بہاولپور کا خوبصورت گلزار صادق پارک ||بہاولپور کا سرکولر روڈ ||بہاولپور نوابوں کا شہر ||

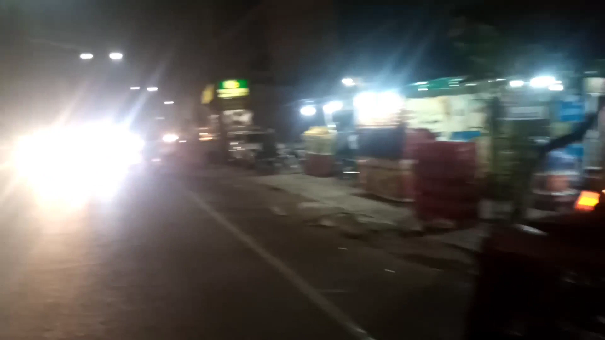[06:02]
पर आगर देखें के इतना अच्छा कंस्ट्रक्शन का काम है यहां पर क्योंकि इतना राशनी है दूसरे सिटी की तरह तो बड़ी नार्मल रैफिक है और बहुत अच्छा महौल है बड़ा ही दपर्दस्त किसम का यह हम लोग आ गए हैं मिलाद जो तो
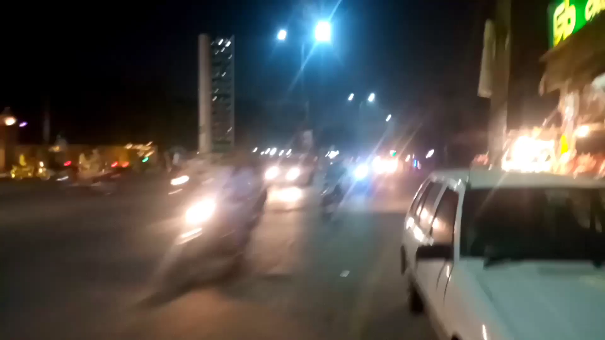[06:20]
मैं आपको यह सामने जो नजर आ रहा है